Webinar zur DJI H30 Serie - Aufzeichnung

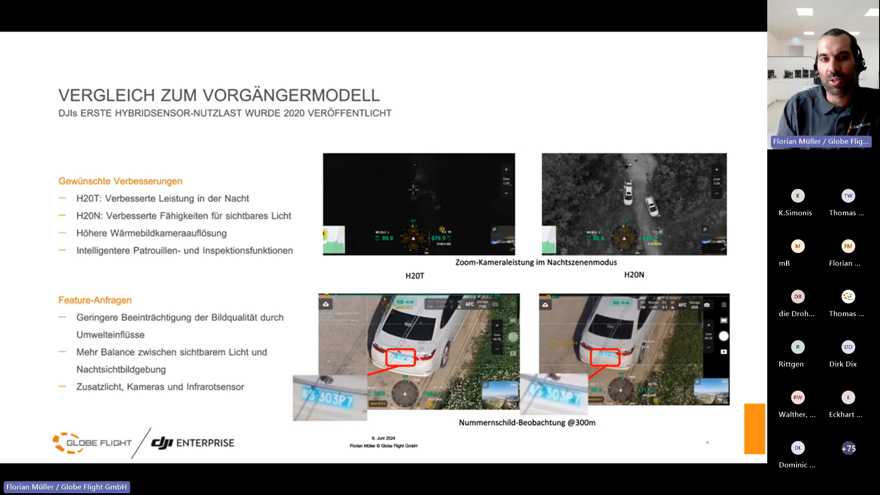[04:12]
recht recht weit gesund hatte man hat also wirklich das flimmen in der atmosphäre sehr sehr stark gesehen oder auch wenn jetzt irgendwie nebel ist dann war es sehr sehr diesig und so weiter und mehr balance auch wurde wurde sich gewünscht zwischen normal licht und nachtsicht genau also das waren die ganzen themen damit ist jetzt mit der h30 t letztendlich schluss die h30 t ist eigentlich
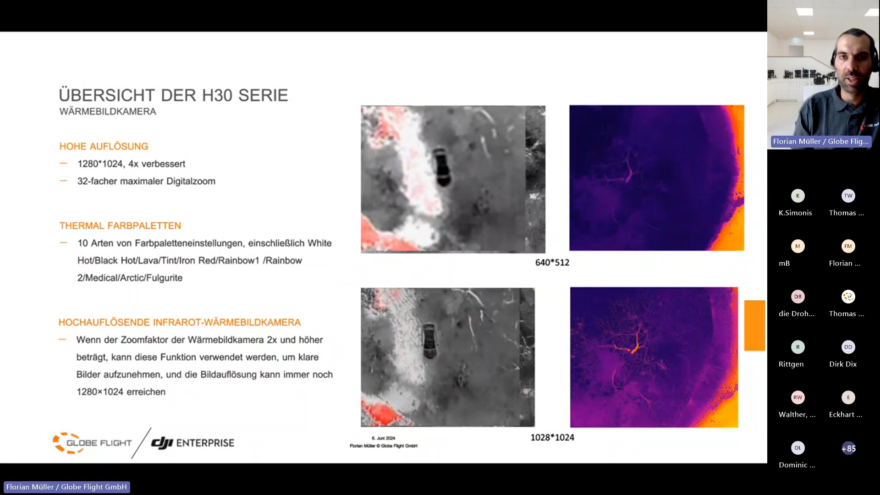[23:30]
white hat black hat lava iron red und so weiter rainbow alles wieder wie gewohnt da und genau in frau hoch auflösen der live view modus wichtig dabei zu wissen der macht im prinzip wie auch ich würde sagen wie dieses smart capture er macht das ganze bild noch mal knackiger noch mal besser stimmt das ganze besser ab aber wichtig wirklich ganz wichtig in
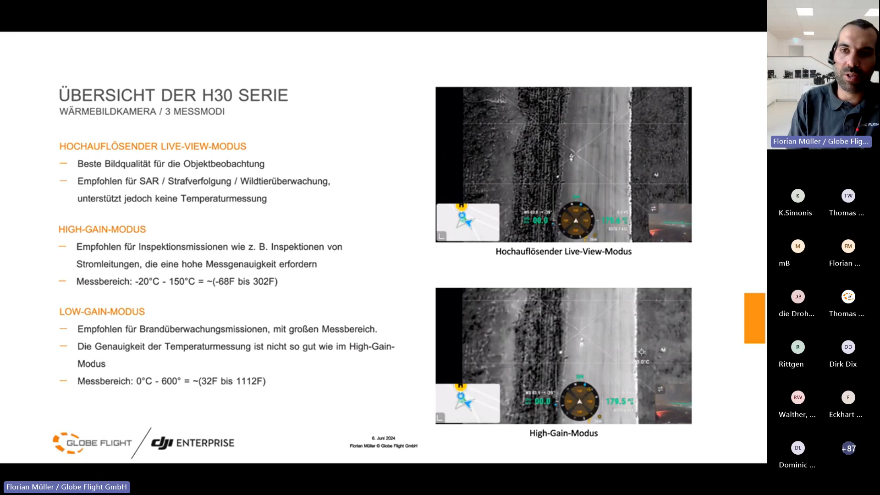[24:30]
mit temperaturen hinterlegt haben möchte muss ich nach wie vor auf den high oder low gain modus gehen die man ihm so bezeichnet und dann habe ich dementsprechend meine auswertbarkeit der daten wieder hier sieht man einen unterschied also dieser
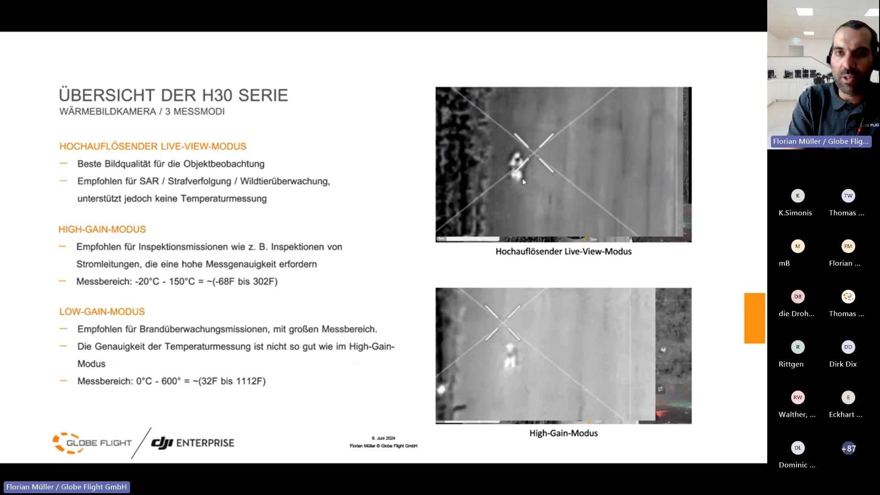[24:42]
hochauflösende live view modus stimmt das ganze natürlich schon ein ticken besser ab und ich sehe vielleicht sachen deutlich besser oder vielleicht ein ticken besser aber wie gesagt ich kann dort keine temperaturen auslösen hier sieht man ein video
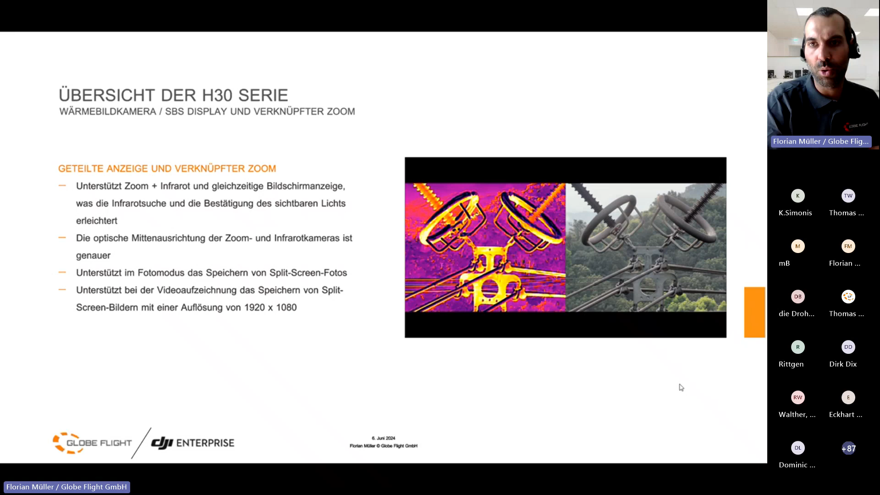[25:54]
worden früher bei den anderen geräten aber teilweise noch gemerkt dass die kameras nebeneinander letzten endes sitzen so hat man immer so einen leichten versatz irgendwo gehabt haben sie auch geändert ist jetzt auch deutlich mittiger und noch mal schöner in der übersicht diese ganzen messmodi beziehungsweise low high gain mode ich habe ja im normalfall kann ich irgendwie bis im login bis 600 grad mir darstellen im high bis 150 grad und jetzt mit dem er density filter kann ich eben bis umfeld die gradzahl geht jetzt sind hier bis auf 1600 grad maximum oder
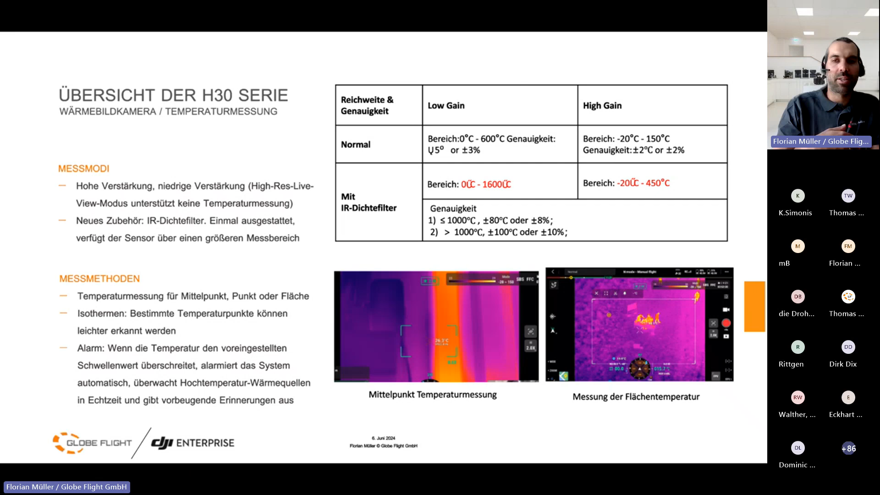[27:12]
das besser darstellen zu lassen und nach wie vor kann ich mir auch in temperatur alarm einstellen das heißt also ich stelle den ein und ab einer gewissen temperatur wenn die kamera diesen diese temperatur im bild erkennt dann gibt es ein akustisches signal und warnt mich oder oder macht mir das so aufmerksam hier sieht man mal diesen ir density filter also es ist im prinzip
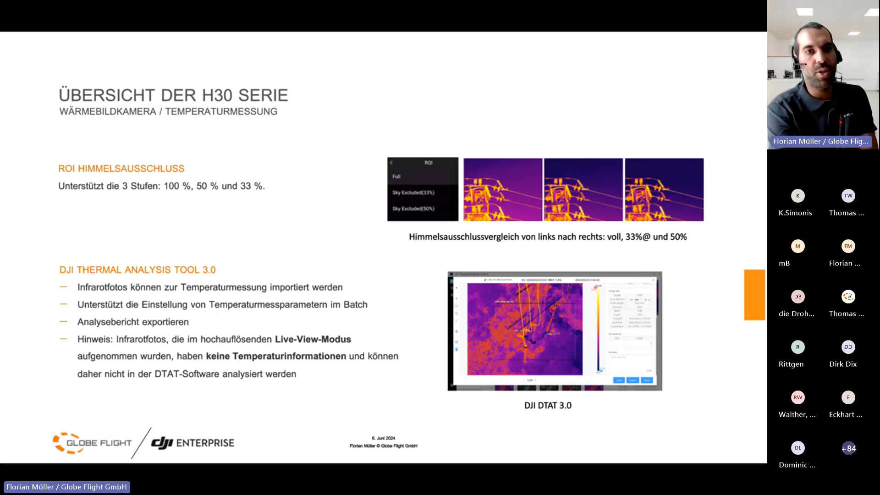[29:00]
anzeigen lassen ich kann das auswerten ich komme bereiche anschauen ich kann berichte schreiben und so weiter und so fort die software ist für free auf der dti homepage und der h30 oder auch h20 und weiteren kameras zu finden
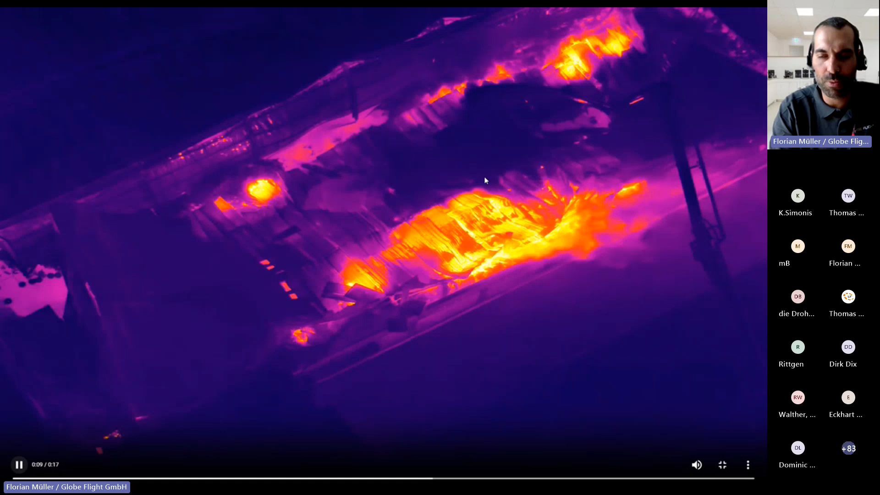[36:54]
eigentlich ein 4 zu 3 video kann man noch mal abspielen aber die qualität hier jetzt gerade in dem rauchbereich oder hier wenn das wasser dazu kommt ist das ist schon ich hoffe man sieht es im webinar auch aber ist schon beeindruckend also diese 1k sensor ist schon fast surreal
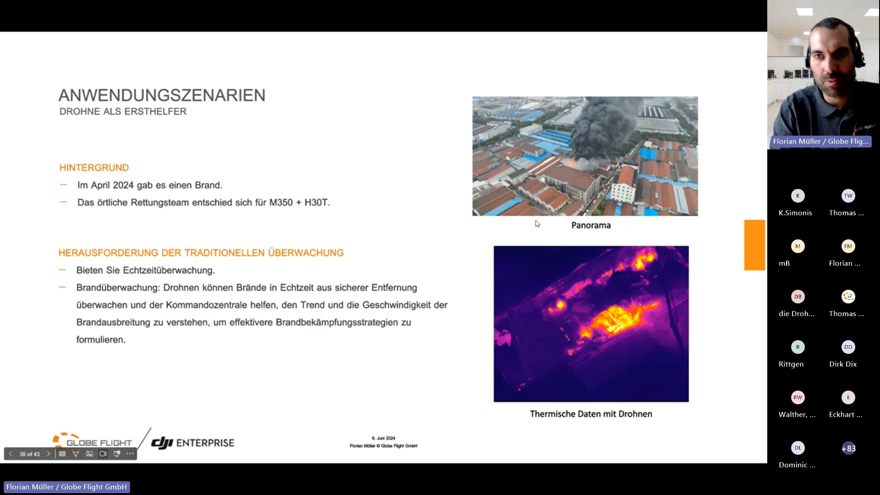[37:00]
sind wir gespannt wie wird das ganze oder hier sieht man noch mal das ganze thema mit den höheren temperaturen da jetzt auch da sind wir jetzt beim messung von 930 grad oder hier 562 grad im feuer das war natürlich so mit der h20 oder auch mit den anderen kameras nicht möglich bis jetzt mit
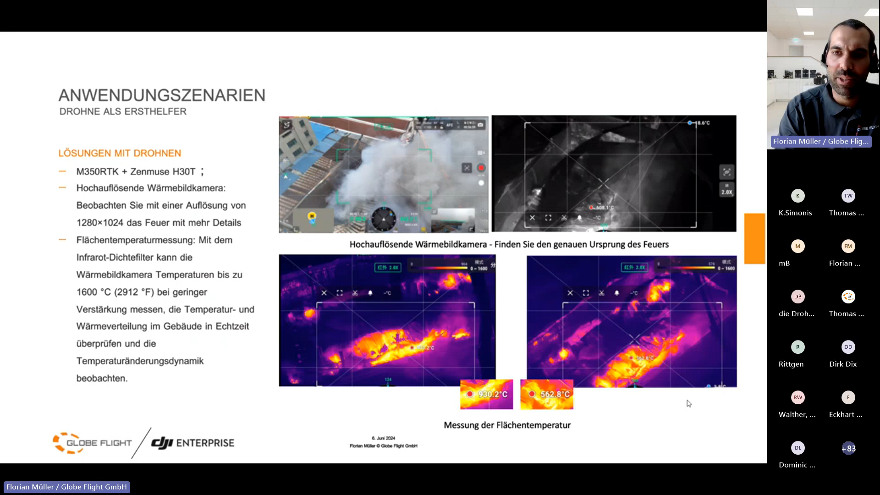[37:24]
dieser mit diesem ihr density filter beziehungsweise mit der sonnenbrille für die kamera funktioniert